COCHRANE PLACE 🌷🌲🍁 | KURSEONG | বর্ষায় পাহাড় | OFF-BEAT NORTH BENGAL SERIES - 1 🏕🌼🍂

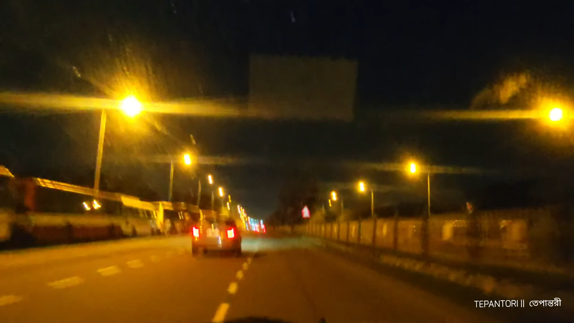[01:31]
रात आट्टाना गात राउन अदिलाम घर फिर्त्ती मानुशेर भीर आर एक्टार पर एक्टार ट्राफिक जाम पेरिये आमादेर गारी चुडे चल्लो शियाल्दा स्टेशन परेर दिन शकालेई पाहार, मेक आर शोबुचेर हाच्छा नी प्रथम बर्षाय पाहार देखबो मोन दारो रुर्त्ते जितो